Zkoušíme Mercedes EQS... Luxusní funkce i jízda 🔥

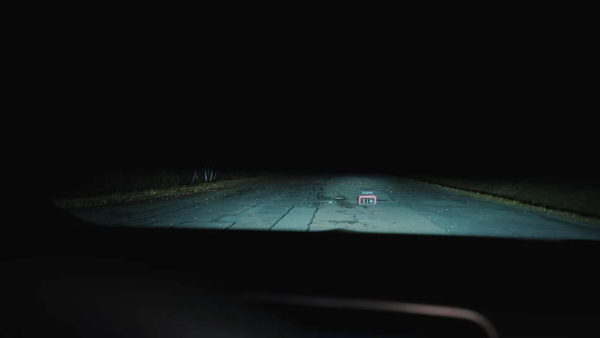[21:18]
Nastavení. A zapínání, vypínání head-up displeje. To je top, kamo, to je fakt husté. A určitě při navigaci vám to tam bude ukazovat šípky přímo na cestě.